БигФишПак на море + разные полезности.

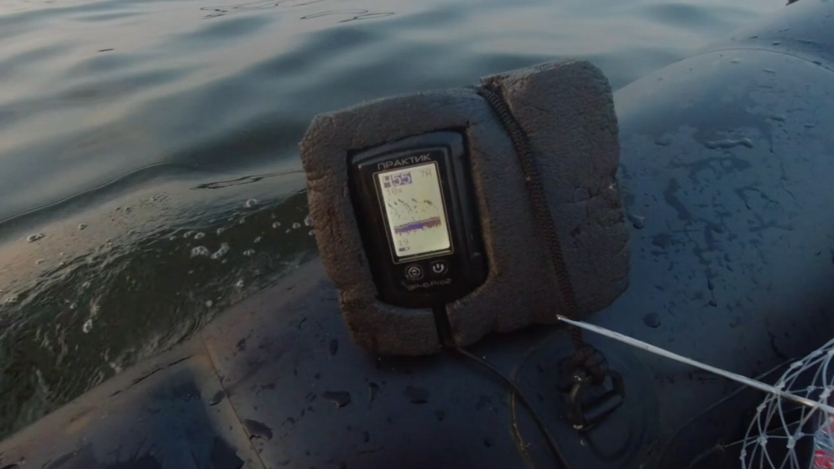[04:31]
на эхолоте тоже наблюдаются толпы какой-то рыбы в метре в полутора